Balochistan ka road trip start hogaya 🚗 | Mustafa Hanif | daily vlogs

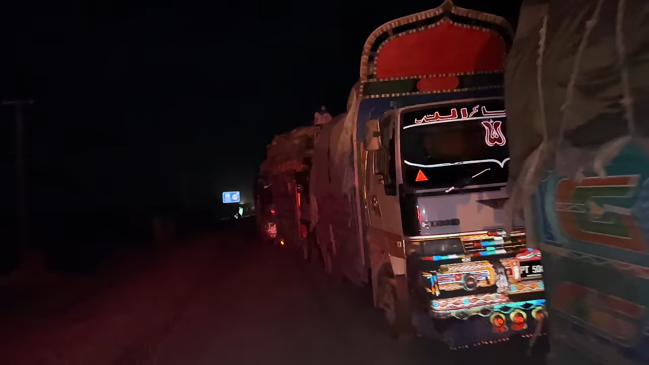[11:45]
यहाँ पे सारे ट्रकों की जो है वो लाइन लगी हुई है, शायद आगे जो है वो यही मसला हुआ है।